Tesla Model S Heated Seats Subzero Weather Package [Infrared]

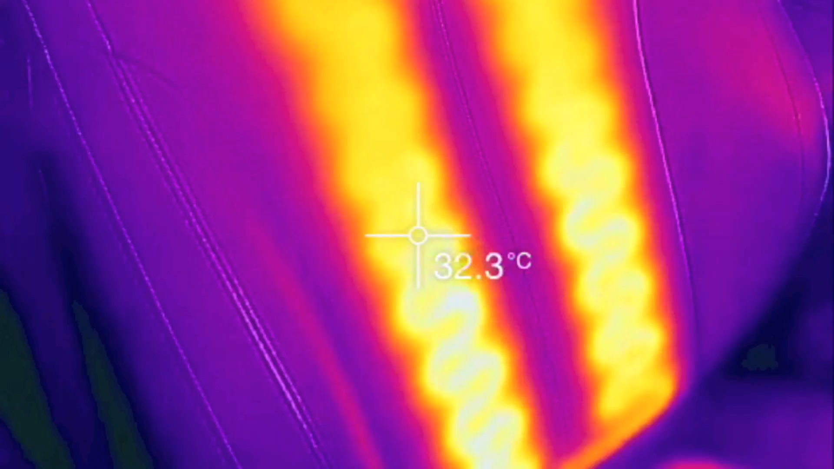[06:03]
On screen: spot 32.3°C
especially in the steering wheel.
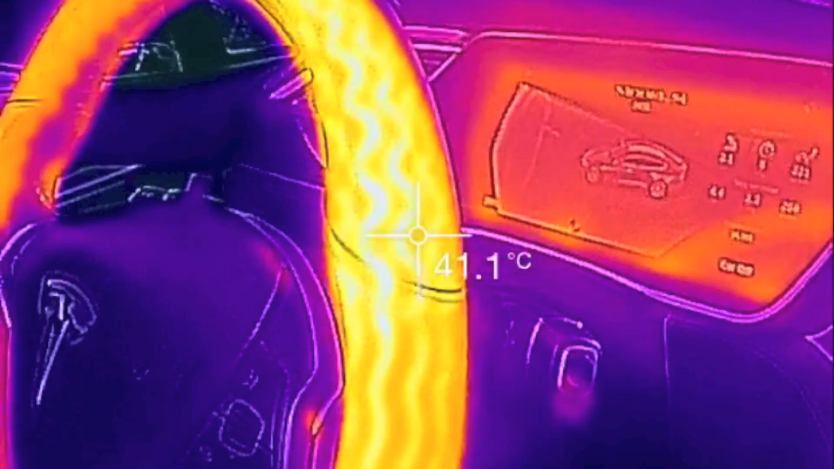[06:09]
On screen: spot 41.1°C
40, 41, 44.
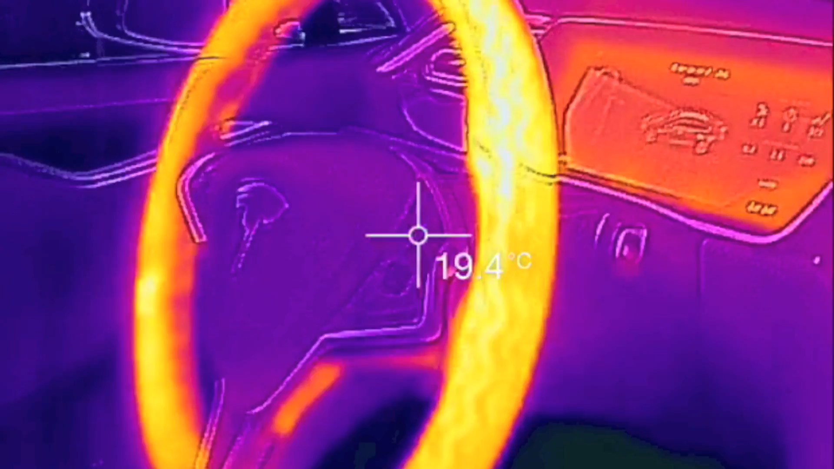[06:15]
On screen: spot 19.4°C
Well, there's no doubt the heated steering wheel works really well. I could tell you from personal experience in using it that it works really well.